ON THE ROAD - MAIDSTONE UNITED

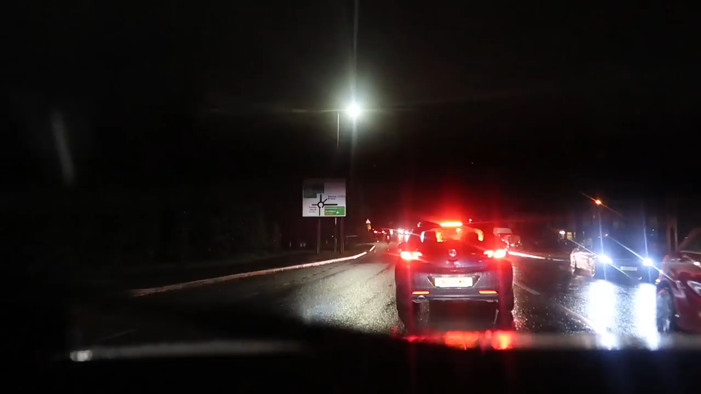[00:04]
It's the National League, where we're going to check out what Maidstone United has got to offer as they take on Eastleigh. Now, these Tuesday night kickoffs, they're always going to bring traffic, and traffic lights, even temporary ones.
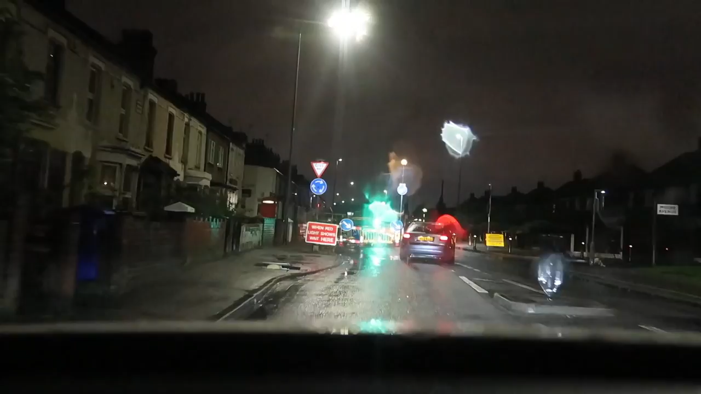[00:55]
And so we're off to Maidstone, but would you look at this? We bumped into more temporary signals. Screw you, I'm going through this one. Oh dear. But don't worry, it's all good. The one place I did think it would be busy isn't busy. It's the QE2 bridge.
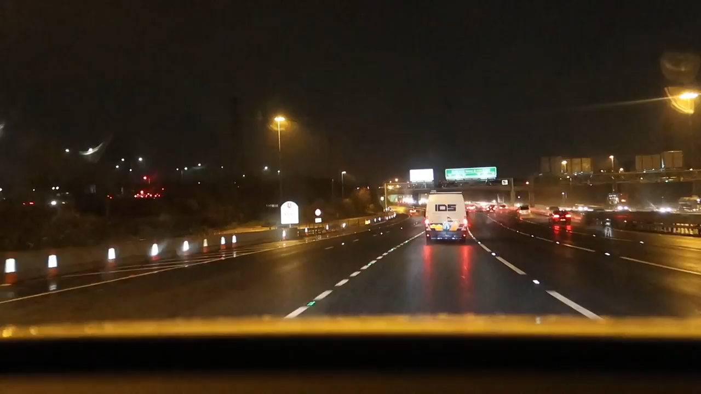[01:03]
You know, the bridge that takes us from Essex to Kent.
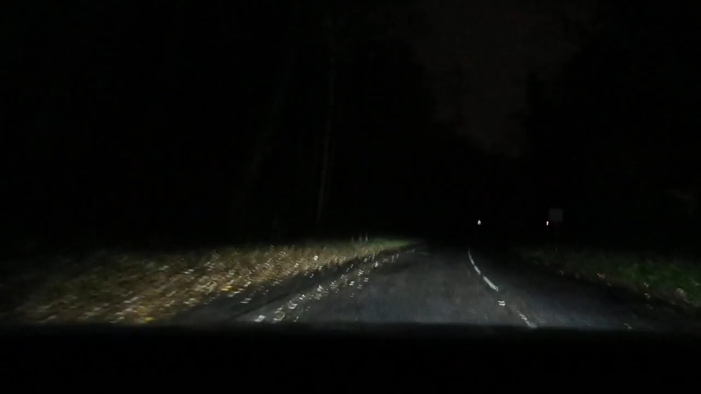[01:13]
Following that, we're on the road to Maidstone. A very dark one.
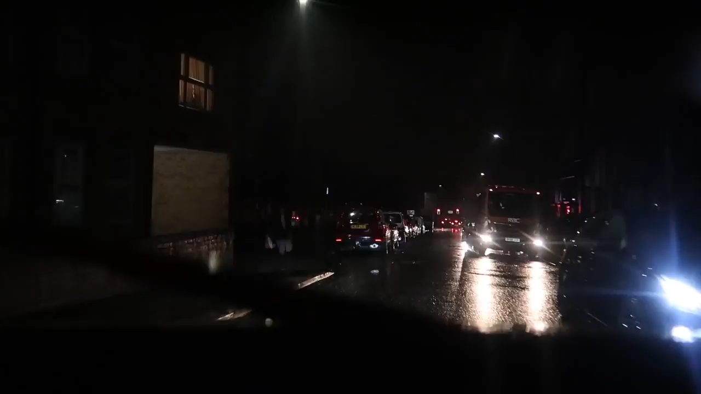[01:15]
And not long after, civilization. I can see a petrol garage. I need some cash. Let's hope it's got a cash point. Boom, it's got a cash point.
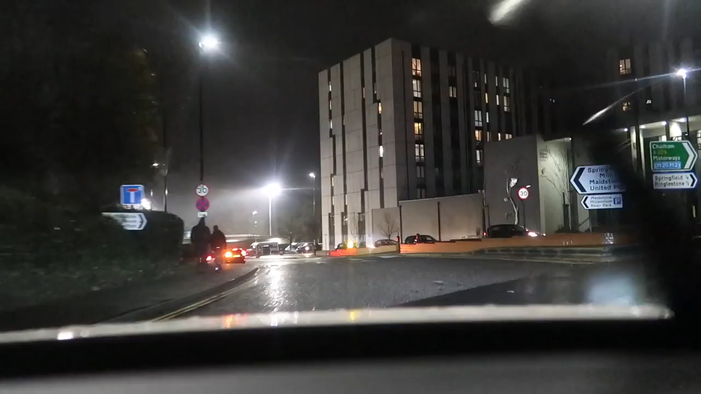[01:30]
So I found a roundabout and we're going to go straight over because the sign on the right tells me that this is Maidstone United Football Club. And it wasn't lying either. Signs in Maidstone are really helpful.
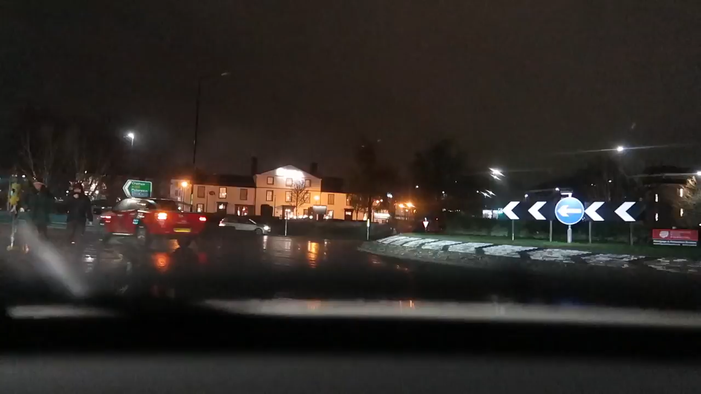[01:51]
As we come back to this roundabout, where are we going to go?
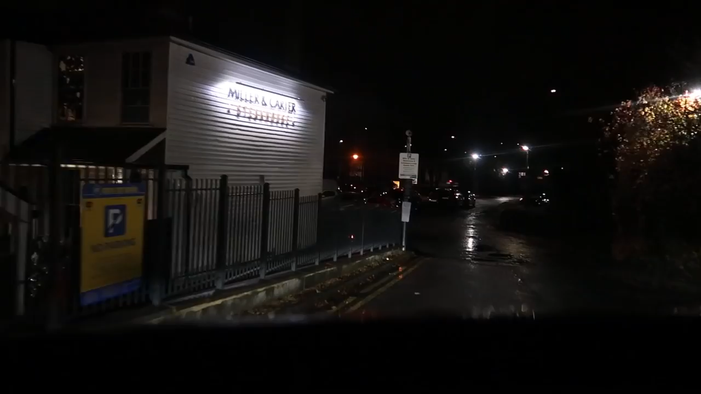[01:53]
Miller and Carter are obviously, you know, the place that enjoys steak as much as we do, which is why all the beef that they use is premium graded and matured for at least 30 days.
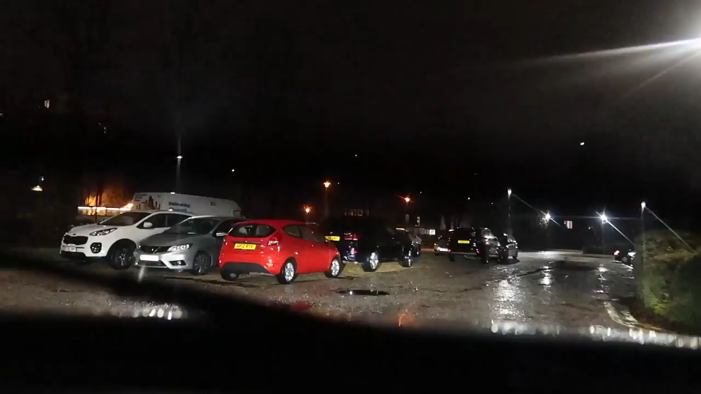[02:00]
More importantly, they've got a car park. Looks like they've got spaces as well. This is promising.
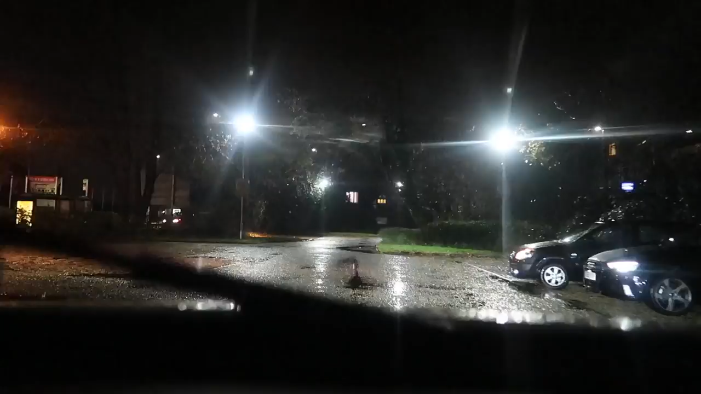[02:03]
Very promising. Look at the space. I'll take this one in front of this very green bush.
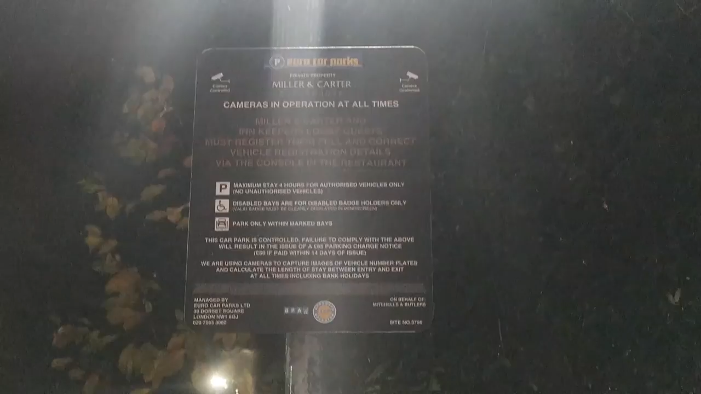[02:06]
But just like that, our plan has been butchered. This car park is for customers only.
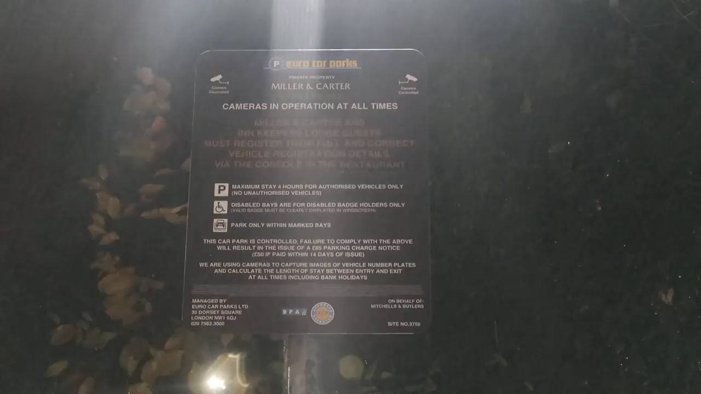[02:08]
Now, I did consider going in and asking for a table for two as I share a 30-day age Chateaubriand with Charlie. We've only 10 minutes left before kickoff. It's probably best we didn't. Would you look at that? We found a space on the left.
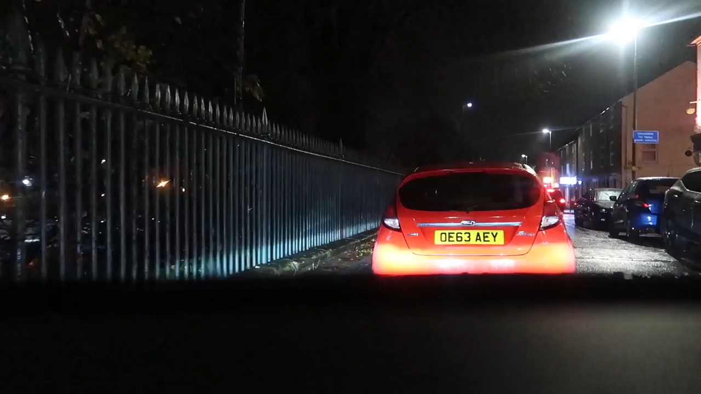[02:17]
Let's park up behind this one here. Lovely. And boom. Ready to go.
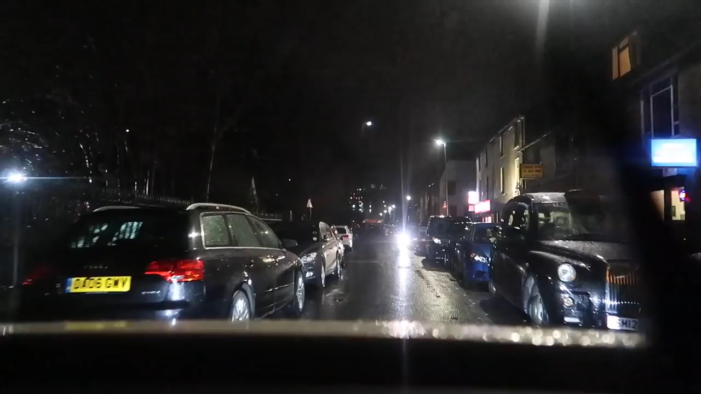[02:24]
Okay, apparently, despite parking on the left like every other car here, it was me that was blocking the road. I somehow find that hard to believe.
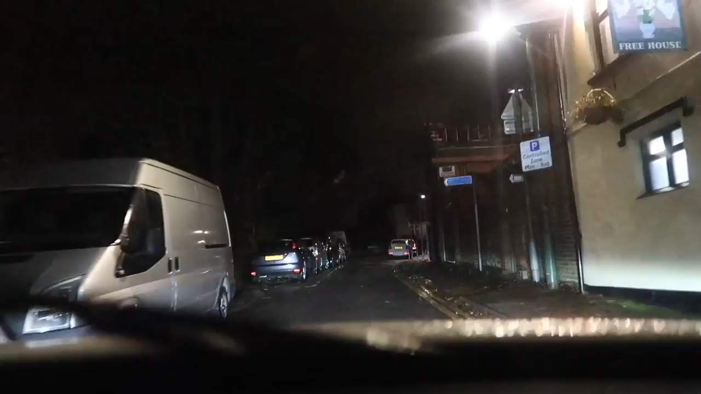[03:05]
There's only 5 minutes to go before kickoff now. Nice one, Mehmet. You absolute melt. So as we continue to try and find a space here in Maidstone, becoming less and less likely and the roads are getting more and more narrow. I mean, this is getting ridiculous.